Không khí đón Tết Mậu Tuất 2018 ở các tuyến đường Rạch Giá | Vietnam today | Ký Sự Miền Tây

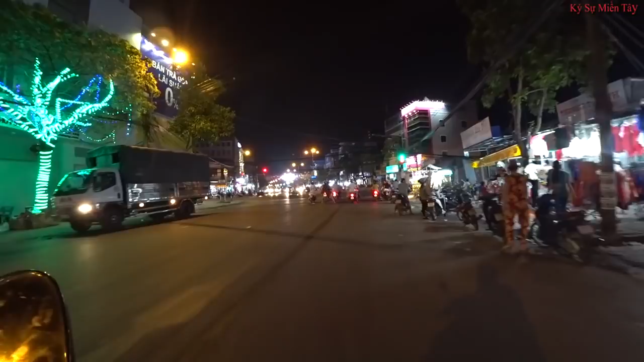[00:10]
đó là đường Nguyễn Trung Trực, để mọi người cùng theo dõi. Và nếu có thời gian Lâm sẽ quay xuống đường Ngô Quyền luôn nhé. Ở đây là đường Trần Phú cắt với đường Nguyễn Bính Khiêm đi xuống trường Nguyễn Trung Trực cũ đó quý vị, ở bên tay phải. Đường Trần Phú
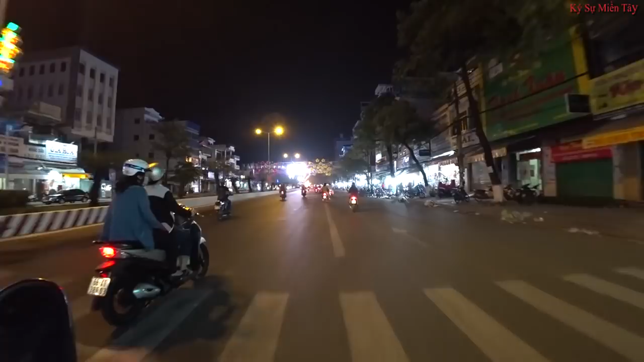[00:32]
trước đây, và là cái đường này ngày xưa đó là dẫn tới những gặp hát và chợ Rạch Giá cũ, chứ chợ Rạch Giá trước đây đó quý vị, là ngay cái đường đình Nguyễn Trung Trực hiện giờ đó. Những bà con nào xa quê thì sẽ biết đến cái chợ Rạch Giá đó một chút nữa khi mà tới khuôn viên của ngay tượng của ông Nguyễn,
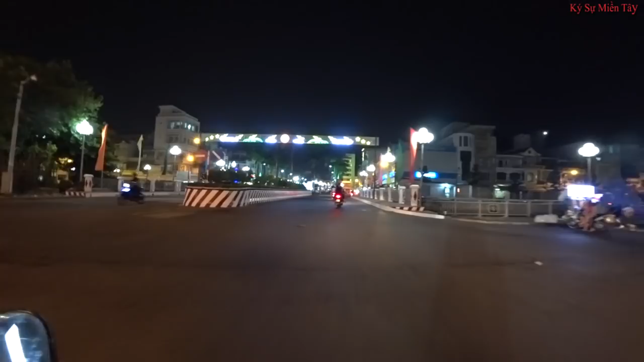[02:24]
Đây là cây cầu nối liền giữa cái trước đây có cái trung tâm chợ của tỉnh Kiên Giang trước đây, sau này dời trung tâm thương mại của chợ Rạch Giá là trên chợ 30 tháng 4 hiện giờ đó quý vị. Đây là khu vực chợ mà trước đây mà
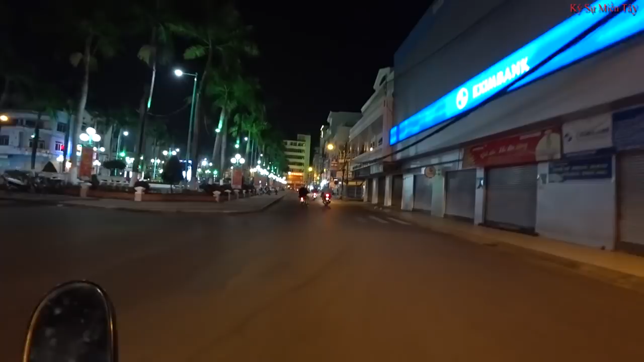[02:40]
chợ Rạch Giá trước năm 90 đó quý vị, là khu này là khu vực chợ. Khu vực này còn gọi là khu vực mà cá đồng và cá biển, thì một bên bên phải của chúng ta là bán cá biển, còn bên trái là khu vực bán cá đồng đó quý vị.
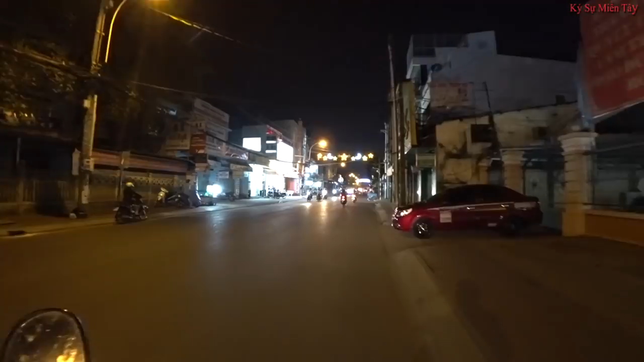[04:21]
Trước mặt là ở bên tay phải là bệnh viện đa khoa của thành phố Rạch Giá, hiện đang di dời xuống khu Phú Cường rồi quý vị. Ở dưới có công trình làm như là 2.000 giường thì phải, 2.000 giường bệnh. Trước là cầu Kính Nhánh, một những cây cầu cũ từ trước tới giờ.
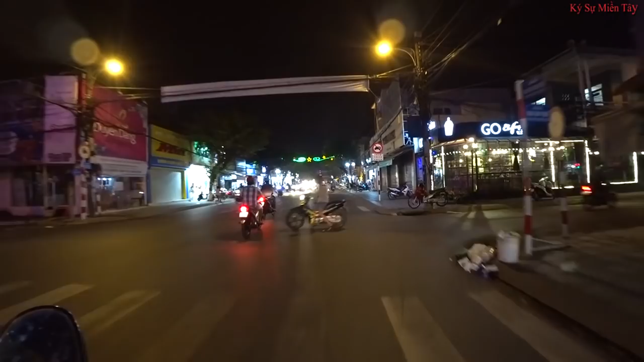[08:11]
Đây là tuyến đường chính của thành phố Rạch Giá. Hiện giờ thêm những cái đường song song với đường này cũng đang rất là phát triển, đó là đường Phạm Hùng, đường Lâm Văn Tri, đường 3 tháng 2 để mà dẫn xuống khu Phú Cường đó quý vị. Ở đây thì nó không có nhiều cái loại hoa được bày bán ở đây, tại vì khu vực này nó không bằng cái không phải là cái địa điểm thương lợi để mà mua bán các loại hoa so với cái đường Ngô Quyền ở phía dưới cặp kinh ông Hiển đó quý vị.
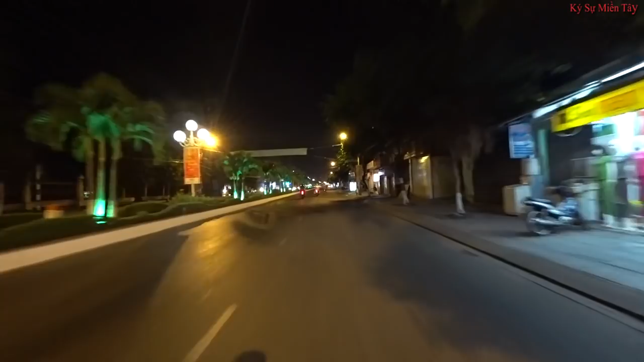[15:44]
vô lô 10, 20 hay, hay lô 30 của cái khu vực chợ Tất Cán cũ trước đây đó quý vị. Thì nằm ở bên tay trái của chúng ta thì nó có cái lô 10, lô 20, lô 30, là khu vực phân cái khu vực của khu vực chợ Tất Cán trước đây. Những cái cô bác trước đây thì sẽ khi mà Lâm nói về cái này thì sẽ biết. Còn các cô bác hiện giờ nếu mà mới sinh sống thì có thể không biết khu vực này như thế nào.
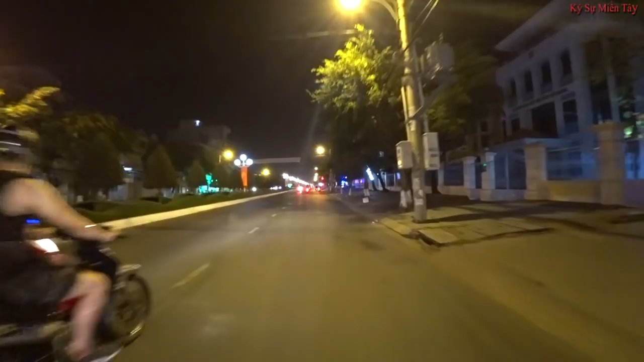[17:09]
Đây là lô 20 đường, để Lâm xem lại, đúng là đường Ngô Gia Tự không mấy quý vị. Đúng rồi, đường này là đường Ngô Gia Tự đúng quý vị. Dẫn xuống chợ Tất Cán nằm ở phía bên tay trái.
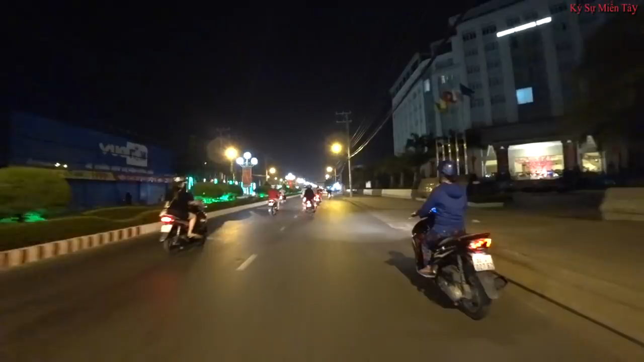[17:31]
Còn bên tay phải thì chỉ lặn dẫn xuống khu đất biển thôi. Còn ở bên tay phải mà có cái tàu nhà cao đó quý vị. Đó là khu khách sạn Sài Gòn Rạch Giá, mới được xây dựng hoàn thành năm 2010, nhớ là 2016 đó quý vị. Còn lô 30 là đường Lê Hồng Phong hiện giờ rồi quý vị.
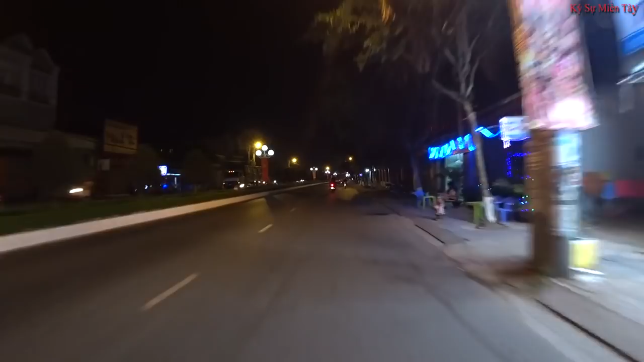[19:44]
Lâm đi cái dọc đường thì thấy hoa nhãn thọ bày bán rất là nhiều quý vị. Các loại hoa khác thì vẫn có nhưng mà ít hơn. khu này thì hiện giờ có những cái gọi là quán cà phê đỏ đen hay đèn đỏ gì đó thì năm cũng không có rành lắm, nhưng mà hiện giờ thì cái khu này giống như hơi có cái xu hướng như vậy.
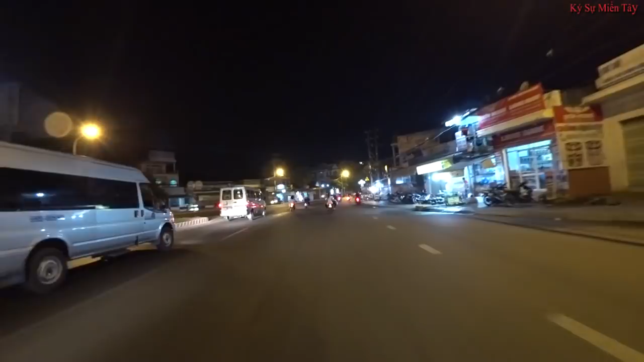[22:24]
Có những cái khu mà có về dưa hấu rồi. Khu này ta thấy có một hai cô bác đã bày dưa hấu ra để bán ở dọc đường rồi đó quý vị.
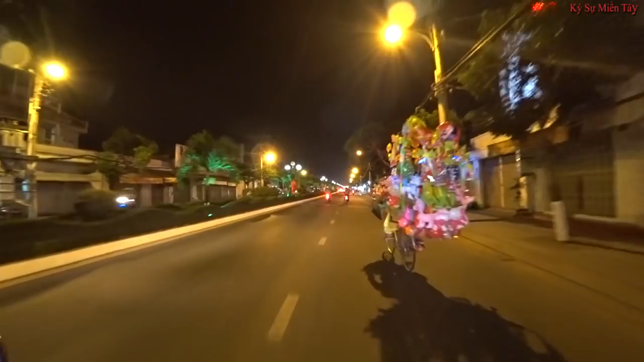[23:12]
vẫn có bày bán ở cái khu vực dọc đường này.
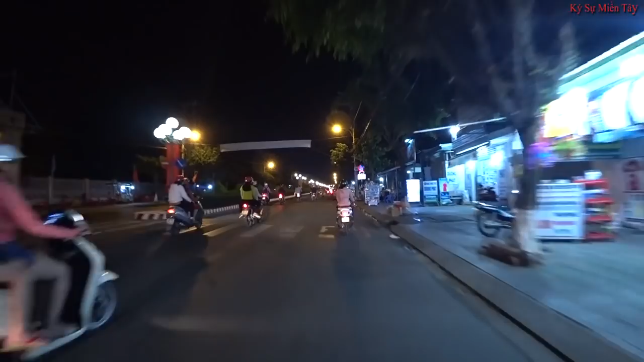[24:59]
Còn quý vị mà có muốn thưởng thức các loại cơm thì có thể qua cầu ngay chỗ Trần Phú, quý vị Trần Phú chợ gà thì chúng ta có thể thưởng thức cơm ở đó, có bán cơm cả buổi tối luôn. Ở phía bên tay phải của chúng ta hiện giờ đang trưng rất là nhiều các loại hoa, đó là công viên văn hóa An Hòa, khu về mua bán các loại cây kiển
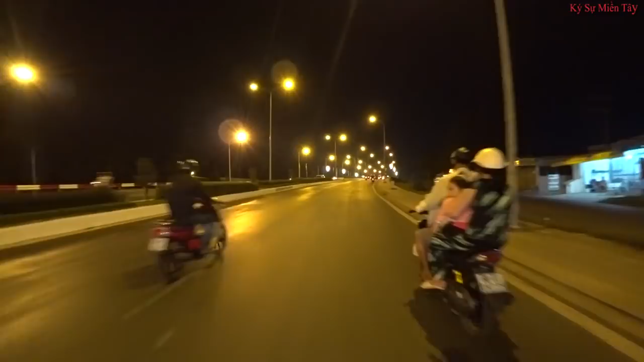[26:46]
Sau này có xây lại thì hiện giờ nó là đã được xây lại mới rồi quý vị, chứ không còn là cầu trước đây nữa. Ở phía dưới chúng ta đó là chợ Gạch Sỏi đó quý vị.
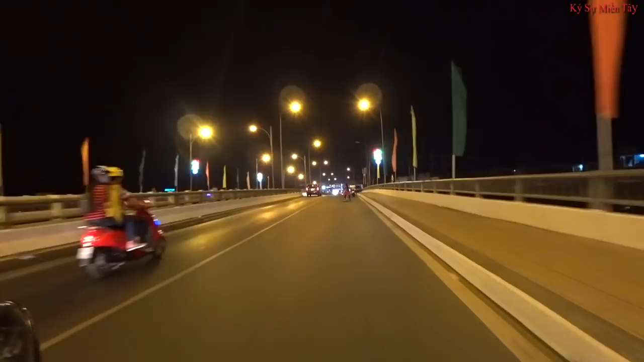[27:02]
Khu này là một trong những khu cũng rất là nhộn nhịp và hoạt động về đêm, nhưng mà không bằng những cái khu như là đắng biển của Gạch Giá đâu. Thì Lâm chút nó sẽ quay đi ngang cái đường đó thì Lâm sẽ quay để mà giới thiệu với quý vị các hoạt động về đêm của Gạch Giá luôn trong những cái ngày gần Tết này nha. Đây có cô đang vệ sinh đây, hiện giờ buổi tối thôi.